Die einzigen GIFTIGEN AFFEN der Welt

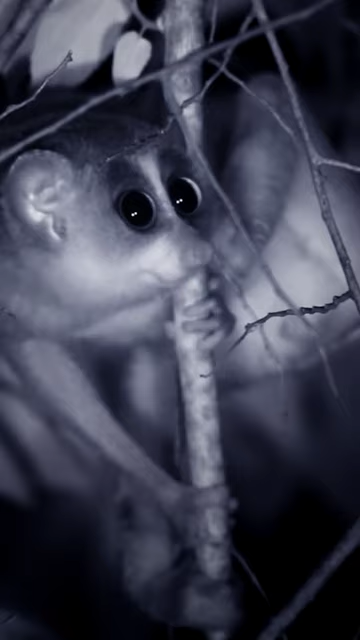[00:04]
also warte ab, während ich dir dieses ganze Chaos erkläre. Wenn du für einen Moment denkst, dass dieser Kerl niedlich und harmlos ist, solltest du wissen,